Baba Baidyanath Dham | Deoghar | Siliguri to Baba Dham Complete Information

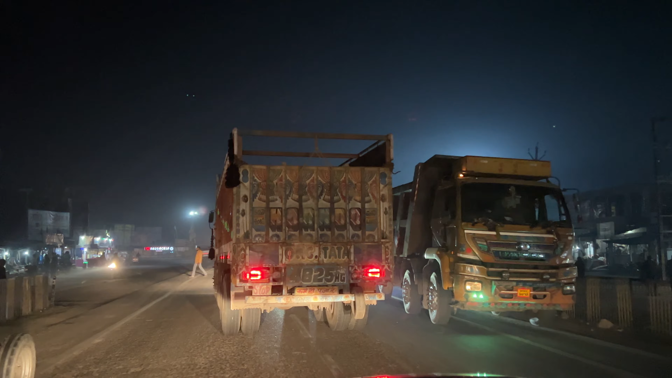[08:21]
ওই যে সামনে দেখা যাচ্ছে একটা টার্নিং, সেই টার্নিং থেকে আমরা লেফটে টার্ন নিয়ে নেব।
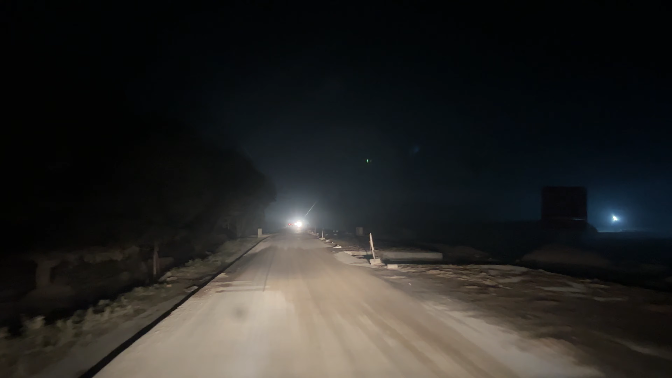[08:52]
এই যে আমরা কিন্তু সুলতানগঞ্জের একদম কাছে চলে এসেছি, কিন্তু এখানে রাস্তার দারুণ কাজ হচ্ছে।
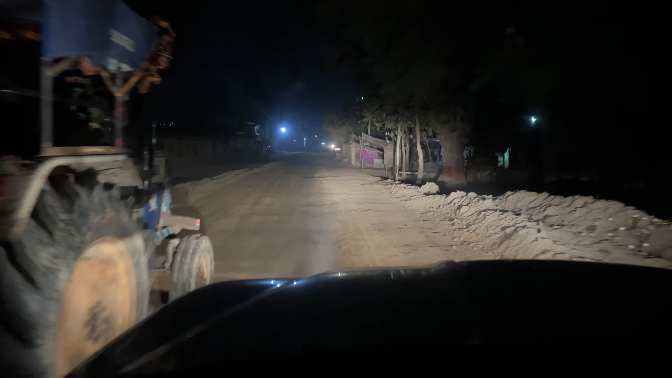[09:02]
তাও তো এই বড় গাড়ি বলে ঠিক আছে, বল অপর,
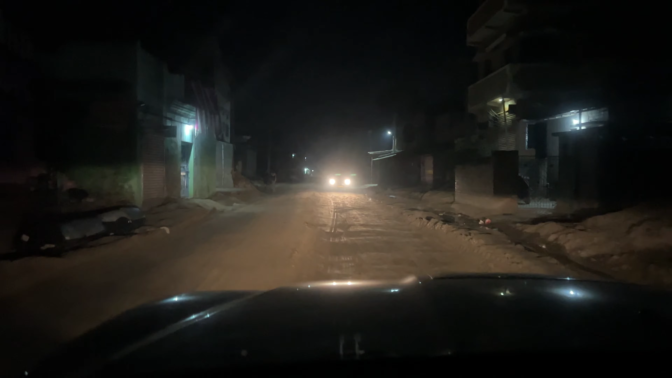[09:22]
এটা যদি ছোট গাড়ি হতো চাপ হয়ে যেত কিন্তু। মানে রাস্তা ঘুরে দিয়েছে আর এইটুকু জায়গা ফাঁকা,
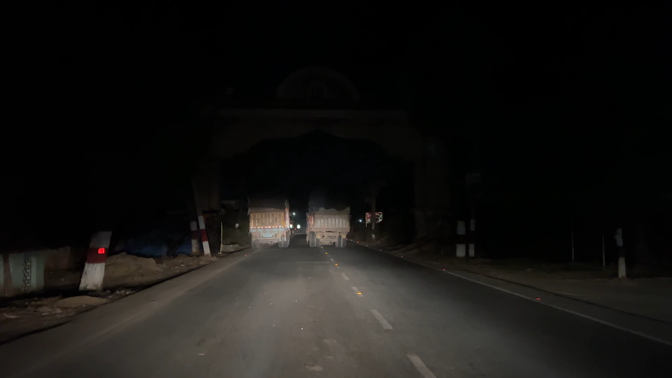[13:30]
করতে করতে এসে আমরা অবশেষে 2টোর সময় কিন্তু চলেই এলাম। আলটিমেটলি ভাবছিলাম যে আরও অনেক বেশি রাত হয়ে যাবে, সামনে একটা বেশ তোরণ দেখা যাচ্ছে বড়, আর 2টো ট্রাক সামনে এখন দাঁড়িয়ে আছে 2টো পাশাপাশি।
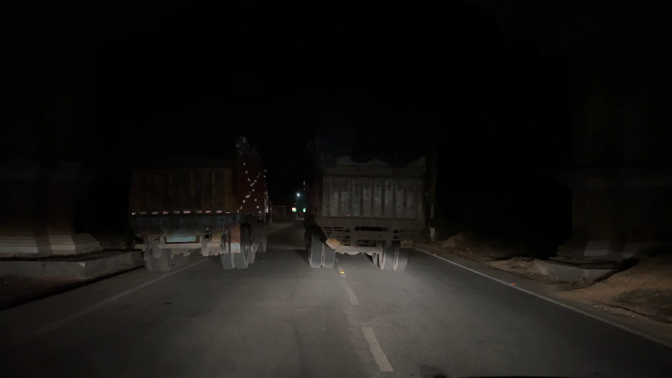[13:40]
এবার আমরা যাবো কীভাবে, দুজনে দাঁড়িয়ে গল্প করছে না কি করছে জানি না, কোনো কথা নাই বার্তা নাই, রাস্তা বন্ধ করে 2টো ট্রাক দাঁড় করানো,
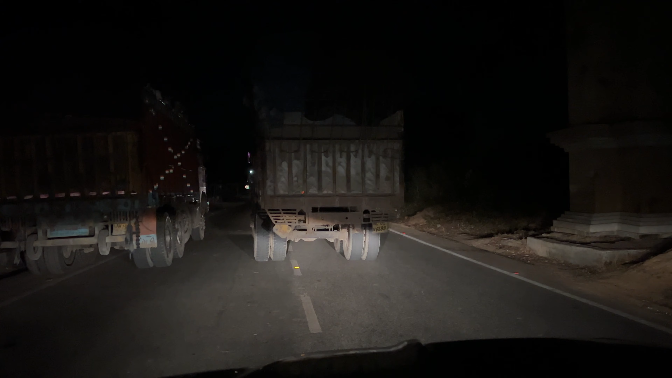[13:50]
দেখো দেখো অবস্থা, আরে দেখো তো সাইডে যাওয়া যায় না কি, আছে নাকি রাস্তা,